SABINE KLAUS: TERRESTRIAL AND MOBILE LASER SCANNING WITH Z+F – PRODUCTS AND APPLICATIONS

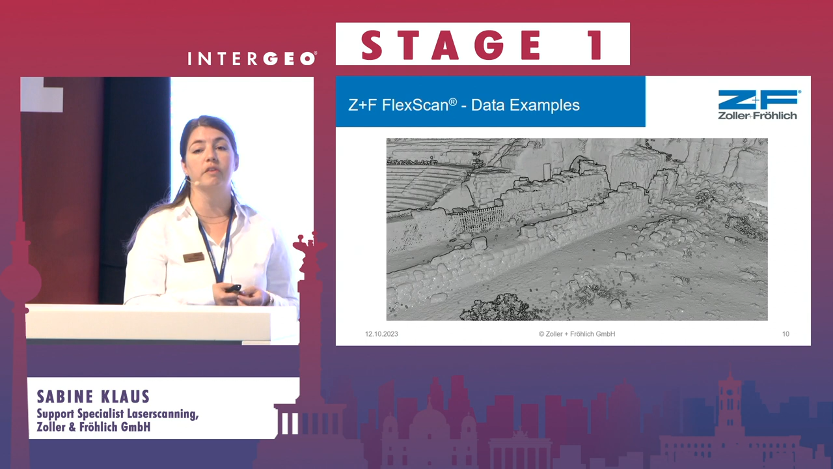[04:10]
You can identify the fans in the scan data. And for the ones with a more industrial solution, we also tested it in a school.
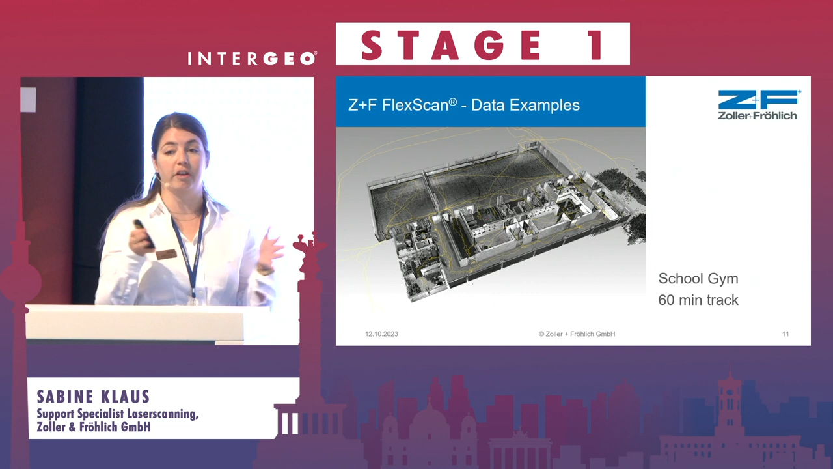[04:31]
This was the gym of a school. It was a 60-minute track. So they walked through the small rooms, which can be especially tricky with static scanning when you have just very small and narrow areas.